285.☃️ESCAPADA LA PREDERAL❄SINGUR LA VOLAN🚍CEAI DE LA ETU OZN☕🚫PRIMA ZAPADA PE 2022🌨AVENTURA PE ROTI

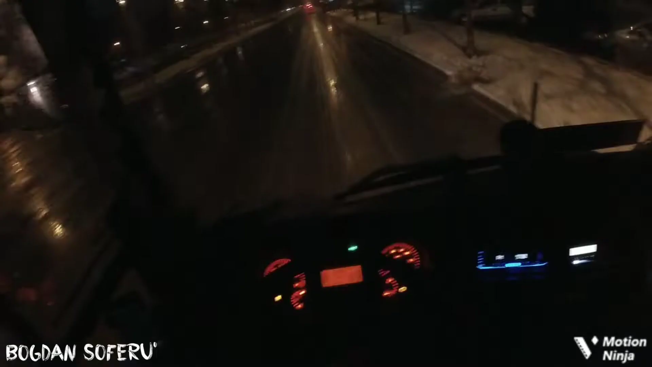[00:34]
Dragi prieteni, iată că ne-am pus în mișcare. Am ieșit deja la șosea. Nu e zăpadă să te sperii, e mai mult apă. Problema este când ajungem încolo la munte, pe acolo probabil va fi zăpada mai mare. Cred că o să iau pe autostradă, că să merge mai baban și oricum e mai aproape de mine autostrada.